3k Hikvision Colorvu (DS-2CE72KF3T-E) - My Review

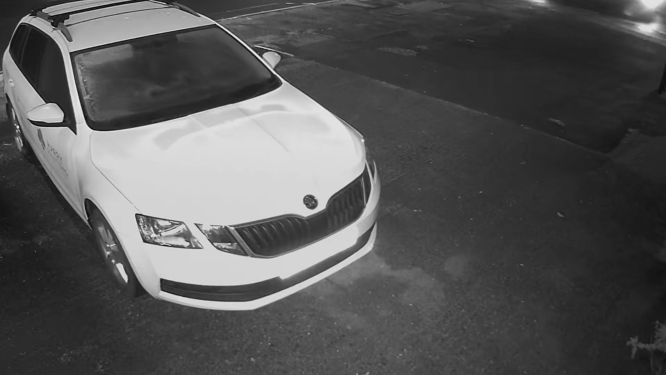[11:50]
If you remember from the previous video, infrared light hates number plates because the infrared light hits it and it bounces back at the camera and it blinds that part of the image. All in all, a really, really good image and definitely a massive step up in comparison to the previous camera that we reviewed.